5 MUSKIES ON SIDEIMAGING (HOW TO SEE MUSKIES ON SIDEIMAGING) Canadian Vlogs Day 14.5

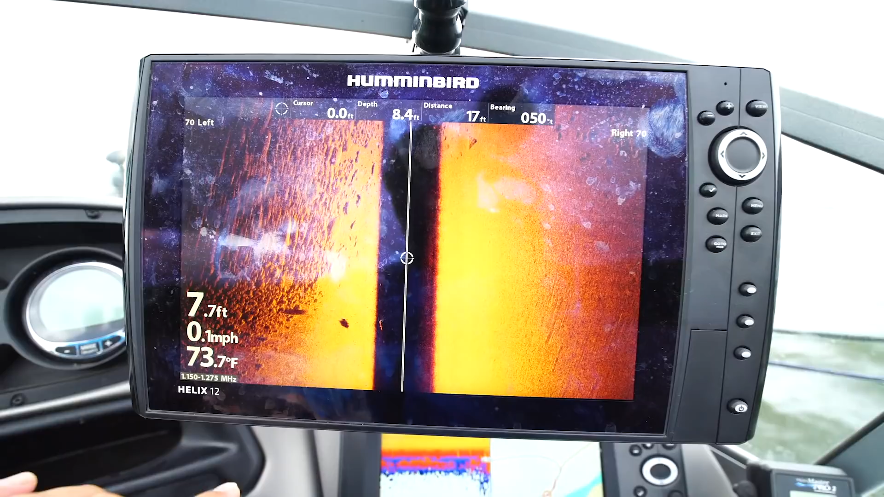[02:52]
On screen: water 73.7°F, speed 0.1 mph
So here is something really cool that I can show you guys.
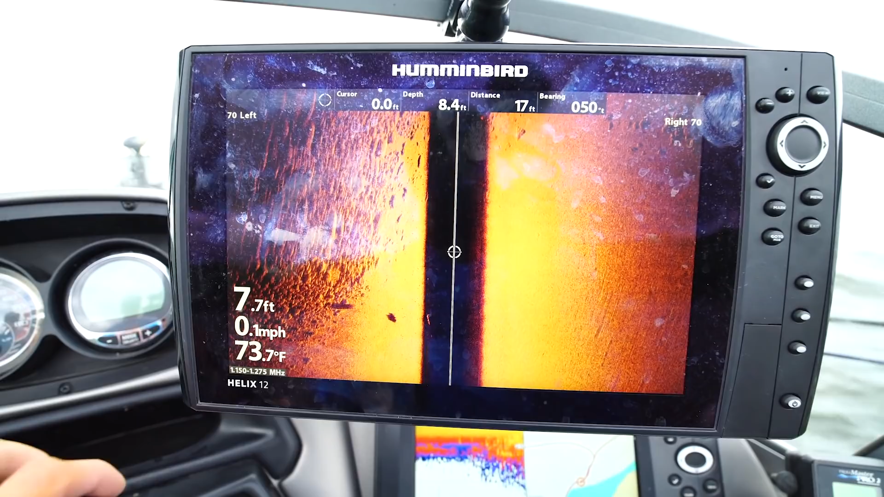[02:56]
On screen: water 73.7°F, speed 0.1 mph
So this was a fish that came in super late in a fallow,
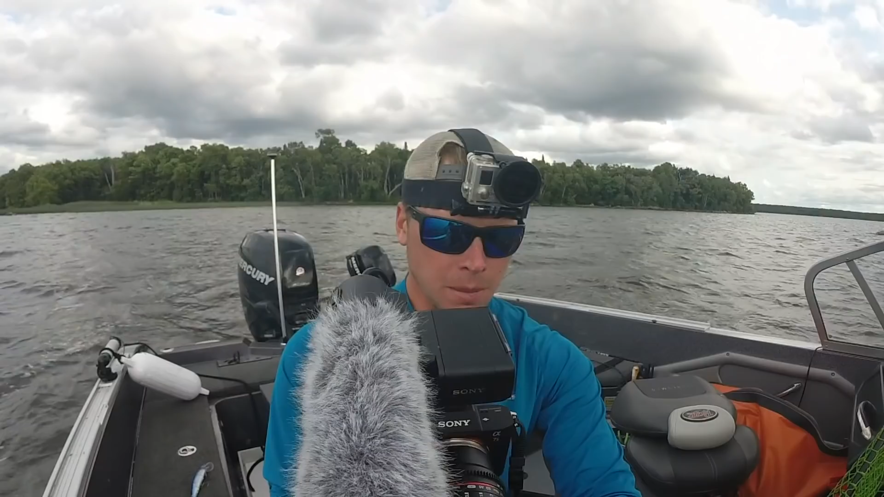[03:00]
I was just about ready to pull my bait out of the water and I had just seen a flash of a fish,
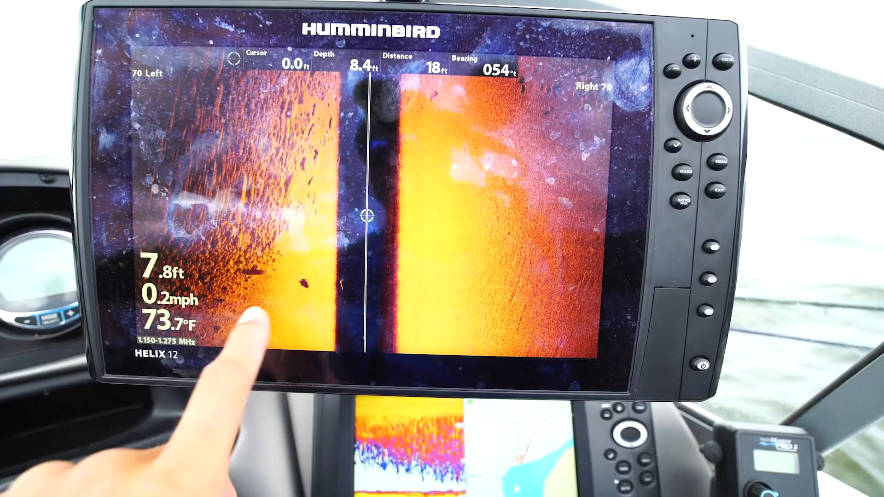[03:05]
On screen: water 73.7°F, speed 0.2 mph
and it actually picked it up on my side imaging, I am going to go down here and look at it, zoom in,
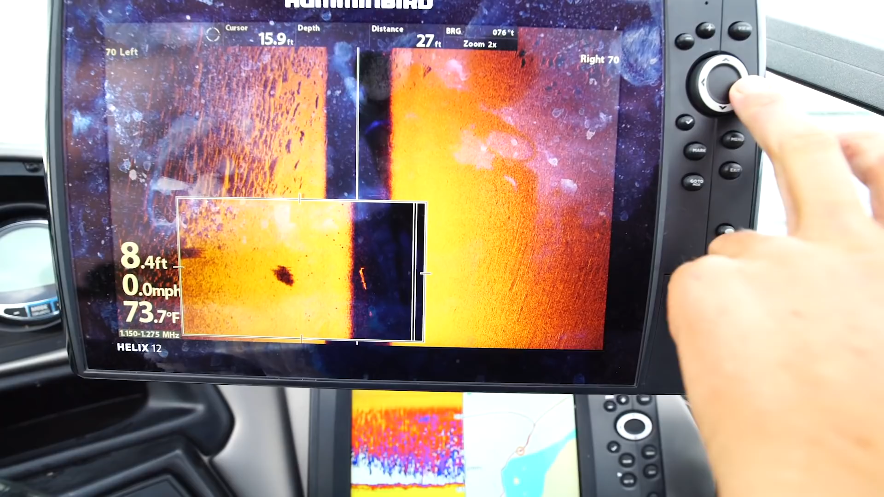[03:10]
On screen: depth 8.4 ft, water 73.7°F, speed 0.0 mph
so this is the actual fish itself, that is suspended, so this is the bottom, there is the fish going back down,
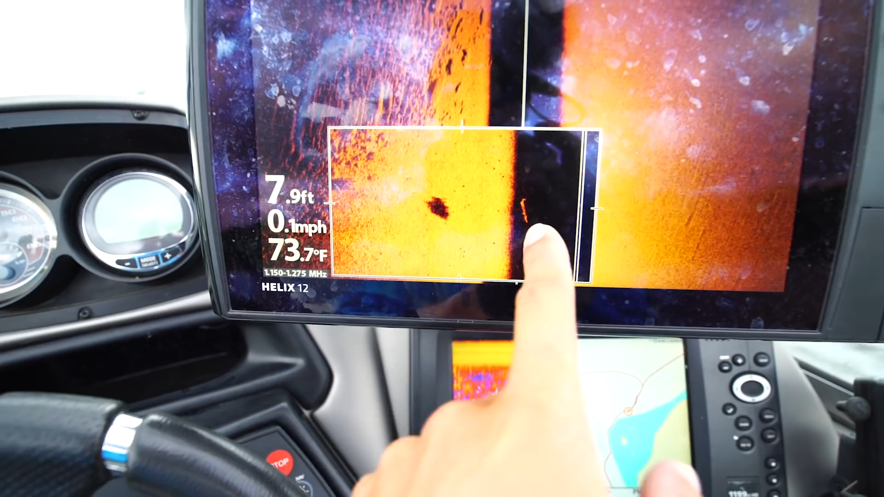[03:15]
On screen: depth 7.9 ft, water 73.7°F, speed 0.1 mph
and this is the shadow, so here is how you can tell it is a muskie, here is its nose,
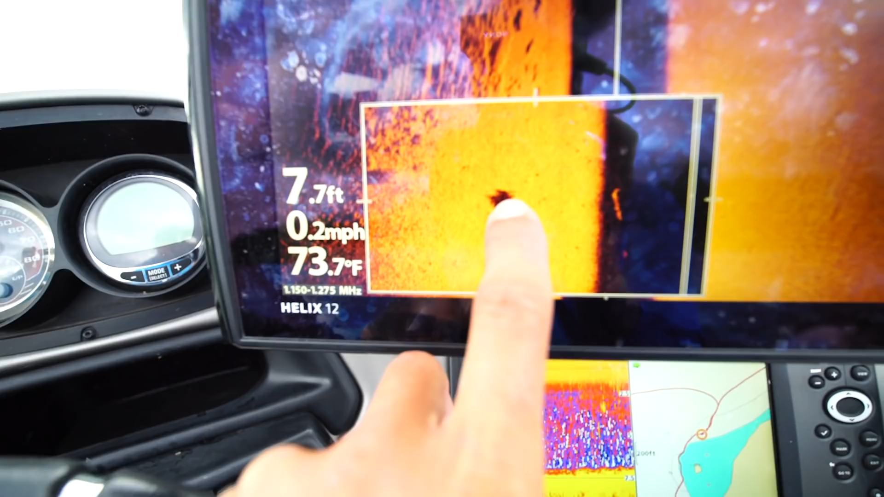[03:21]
On screen: depth 7.7 ft, water 73.7°F, speed 0.2 mph
and then back here you can kind of see the fork in the tail, which is really cool, but I always run my screen on split like this,
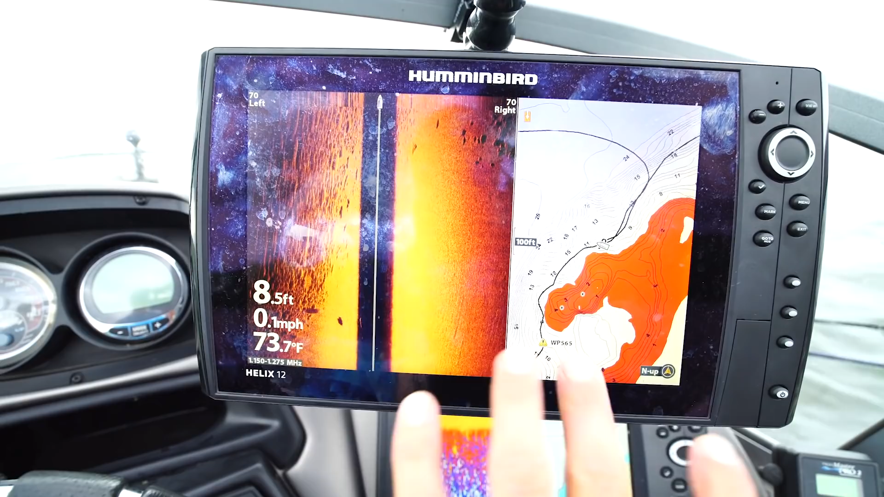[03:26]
On screen: depth 8.5 ft, water 73.7°F, speed 0.1 mph
so I have my map here, I have my depth, and I have got my side imaging here,
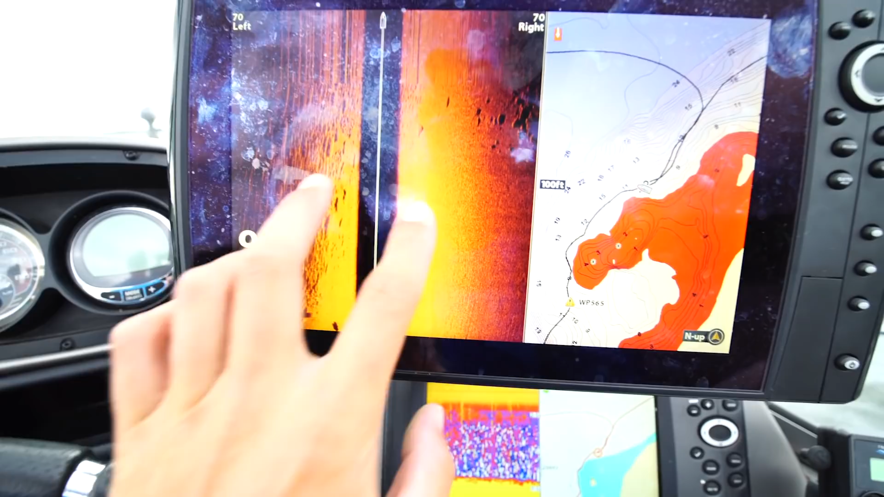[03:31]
so you can always see what is going on, you can see a lazy fallow that is here,
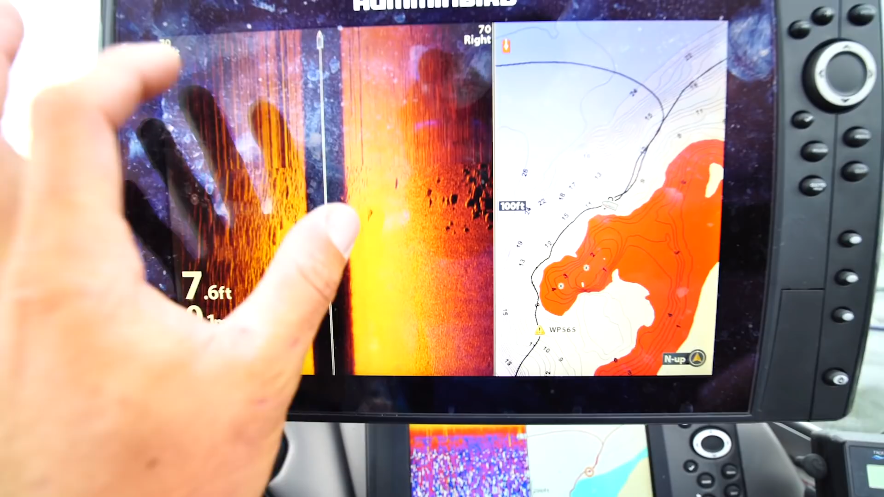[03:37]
On screen: depth 7.6 ft
you can see what kind of structure you are fishing, or even you can just see fish that don't even come up on your baits but are just laying on the side,
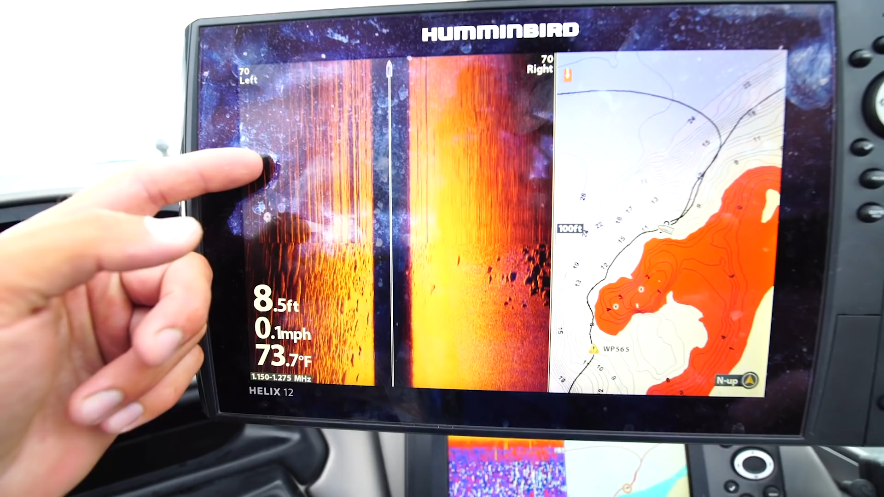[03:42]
On screen: depth 8.5 ft, water 73.7°F, speed 0.1 mph
and you can come back at them at a different time of day to see if they can bite.